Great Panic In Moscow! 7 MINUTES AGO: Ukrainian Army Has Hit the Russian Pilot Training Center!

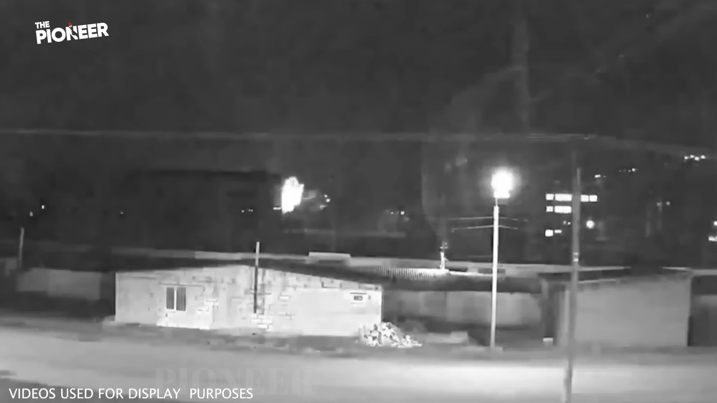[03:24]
The Ukrainian army launched strikes against the identified target. Multiple videos, including night vision footage, showed that a large explosion hit the area where the aviation training center was located. The smoke after the explosion showed the severity of the attack.